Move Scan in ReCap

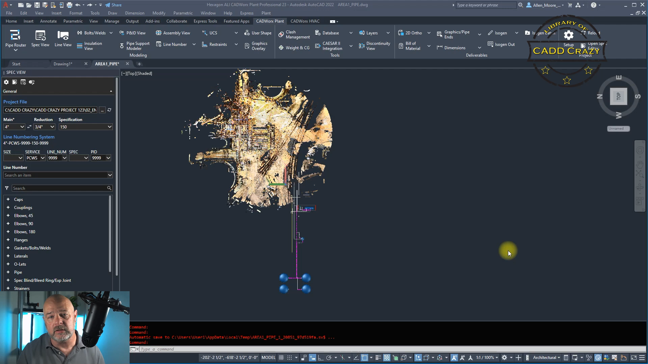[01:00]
Obviously, most sites have a coordinate system already set up. And so if you can tie that into the coordinate system, then all the models will be, the models and the scans will be in the correct location. You don't have to move things around.
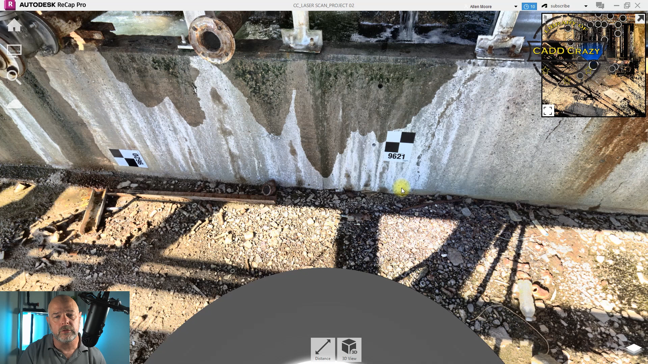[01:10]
So I'm pretty sure that we've all been to a site when we've seen these black and white checker targets. And what these are, these are scan targets. And the registration software can pick these up and knows that they are targets. Now, they don't have any intelligence with them. The software doesn't know where they need to go or anything like that. It just knows that there's a target right there. And so what you do is you come out with the total station and you shoot each one of these targets right in the dead center of them.
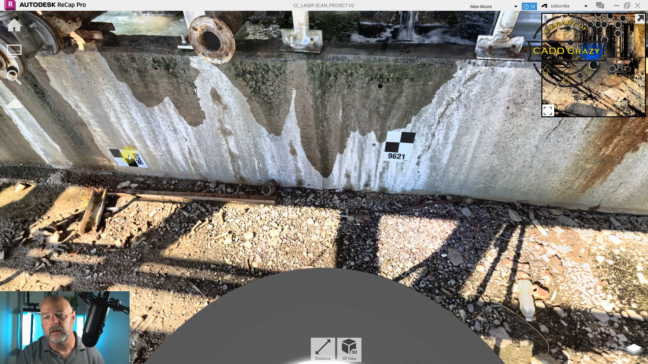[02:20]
there should be a target for 9621 with a specific coordinate for that center of that checker target. There should also be one for 9620 and so on and so forth. What this does is this allows the scan to align your X, Y, and Z into a particular coordinate. And then that will allow you to, you know, bring that into AutoCAD or Navisworks and allow you to, you know, always have that on coordinate. So that's my little soapbox.
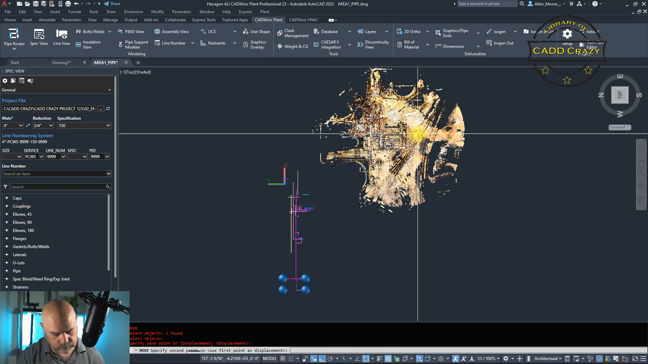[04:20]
And we're going to move this down to, let's say, 400 feet.
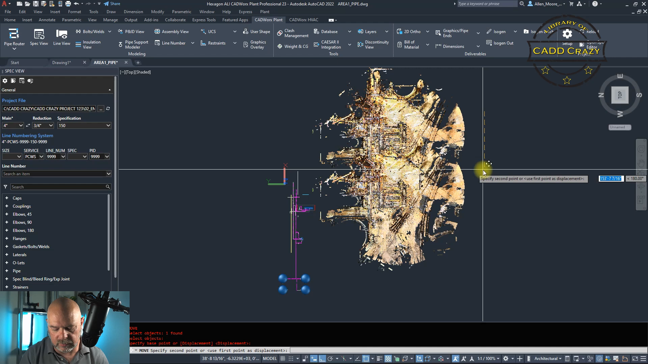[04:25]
Okay. And then you got to move your elevation. Your elevation, you know, most of the time is about five feet.
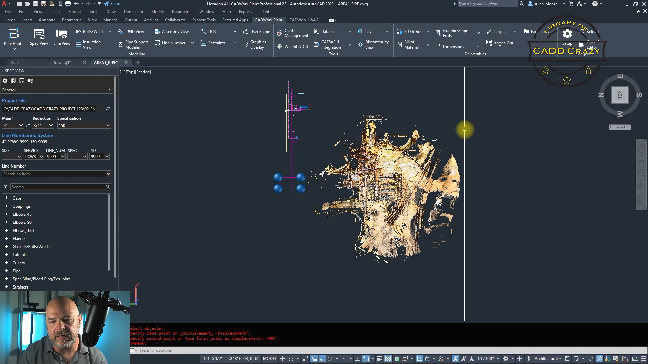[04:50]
You know, when you start your scanning, five, six feet, depending on how high the scanner was set up. So you'll have to move that in that direction. Now, once you do that and you save it, then you can go ahead and, you know, close that out and allow your designers to use that scan file. And it will be in the right location that you need it to be. Now, the best way to move your scan would be using dimensional control. But if you don't have that and you have Recap Pro, then you can at least go in and move the scan to your coordinates that you need. So this is kind of an easy process.
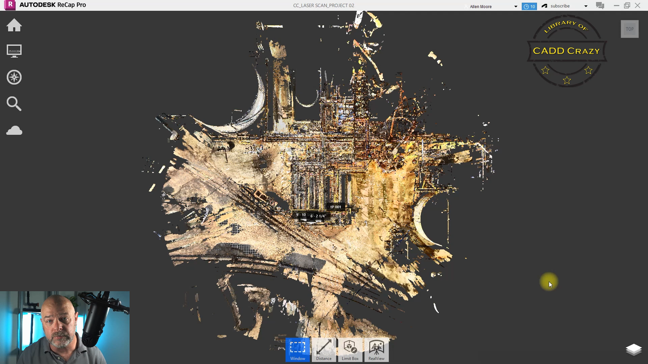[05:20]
So basically what you would do is you open your scan and you can see that our coordinate, our original location is right here
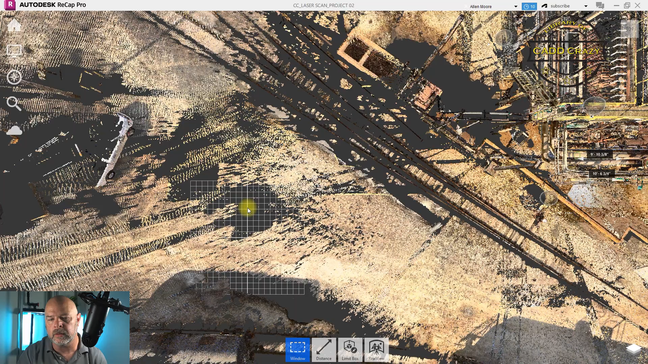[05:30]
to the southwest.
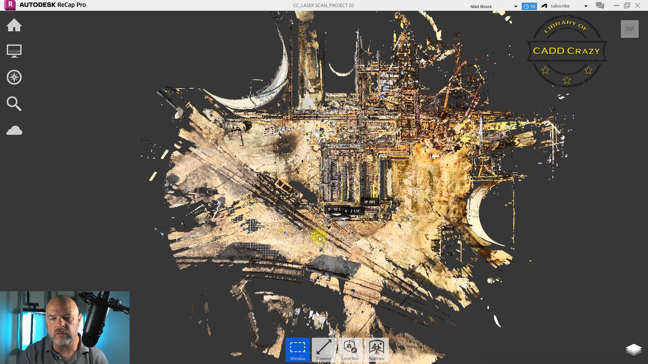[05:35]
And so we want it to be more to the northeast.
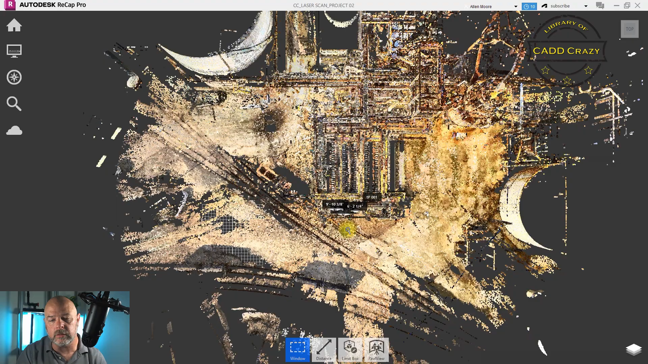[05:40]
And so what we're going to do is, and it would always be good to kind of, you know, take some measurements, make sure, you know, your coordinates are exactly where you need to. If you just hover over anything down at the bottom right hand corner, you'll see the coordinates. So you can see that right there, we're at 125, 27 foot and 105. So we're going to move this around. So basically what you do is make sure that you're in the scan view and
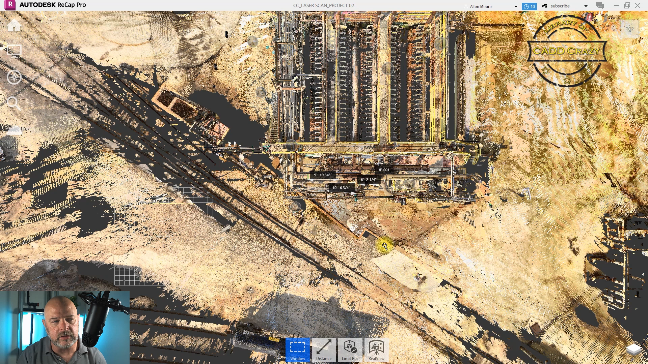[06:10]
you want to go into your display settings. Come over here to the point cloud or the points and we're going to say update origin. Okay, so we're going to update the origin. Okay. And you can, you know, if you have a temporary benchmark that you want to move it to, you can, you know, you can pick a point right here.
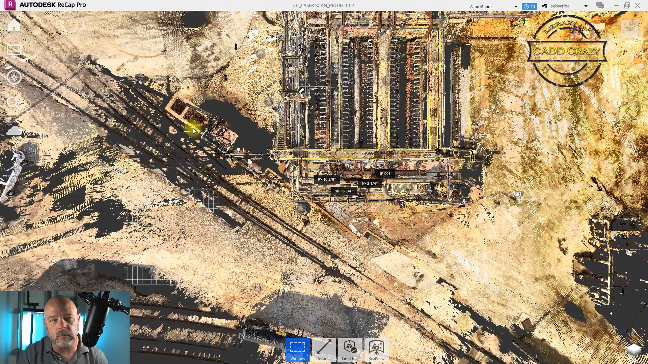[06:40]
So what we're going to do is first we're going to check our coordinates, our units. So we are in feet and inches. Okay. Okay. And we're going to go to update origin.
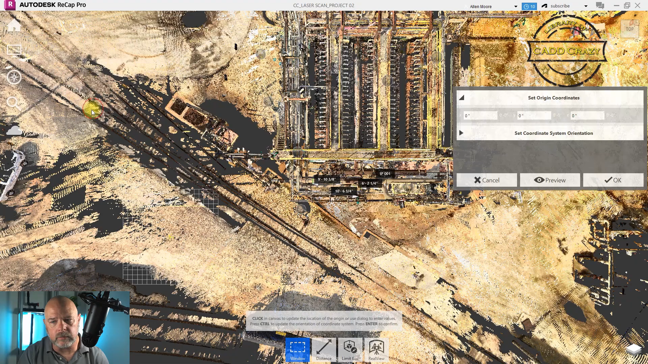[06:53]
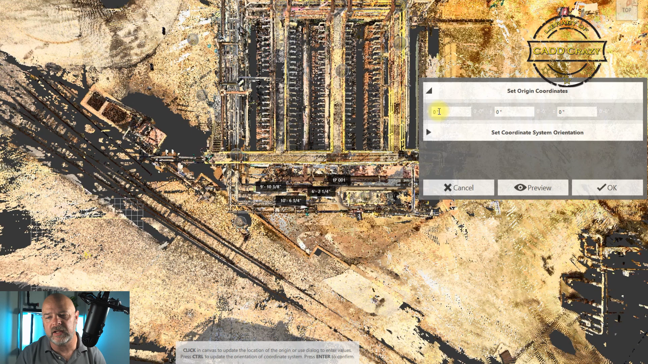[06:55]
Now this is saying doing in inches. So you'll have to do this in inches. So we're going to still move it 350 feet one way,